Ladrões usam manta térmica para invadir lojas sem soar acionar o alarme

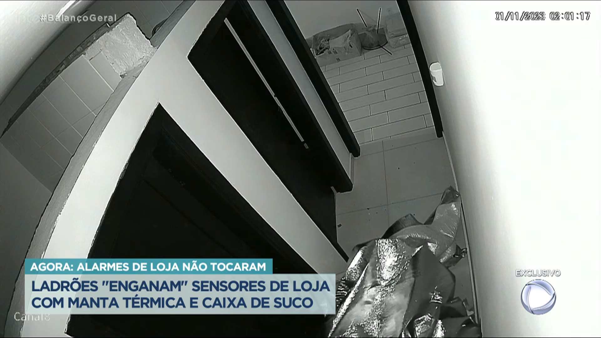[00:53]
Ladrões rastejantes dentro de uma loja, cobertos por um material brilhante. A roupa para uma ocasião especial? Nada disso. É uma tática. Tecnologia a favor do crime.